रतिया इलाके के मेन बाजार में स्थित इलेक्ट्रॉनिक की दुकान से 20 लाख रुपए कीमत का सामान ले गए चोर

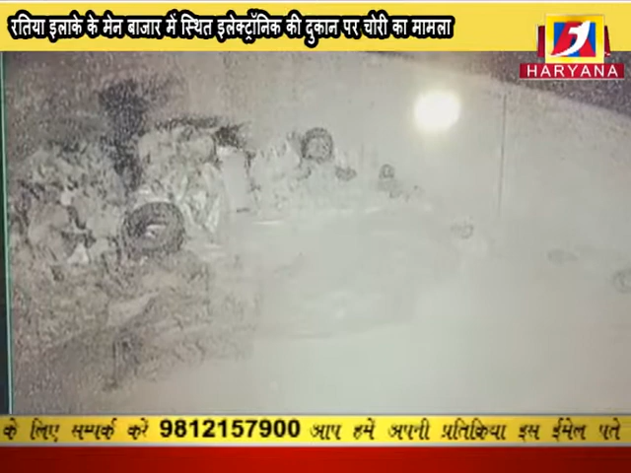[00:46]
बांदे हुए दिखाई दी रहा है तो चोर दुकान के गले में मुझूद दो हजार की नगदी के साथ